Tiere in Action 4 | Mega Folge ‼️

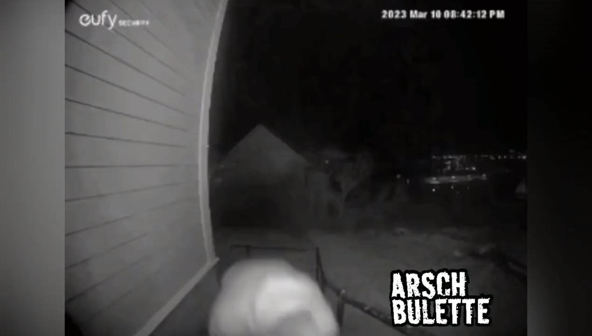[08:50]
Bist du dir hundertprozentig sicher? Lass mich riechen. Dieses Haus? Ja, Mann.
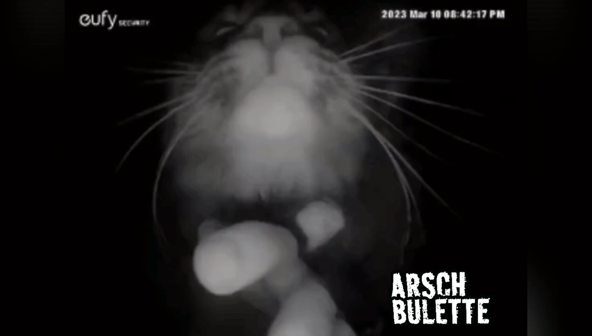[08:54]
Und, ist es das? Das ist dieses Haus. Hier wohnt dieser Hund.
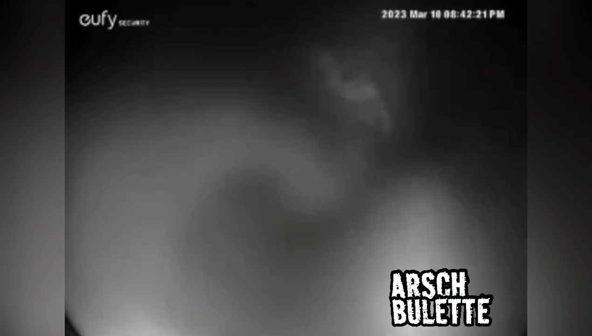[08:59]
Du musst dir sicher sein. Hier wohnt dieser verdammte Hund.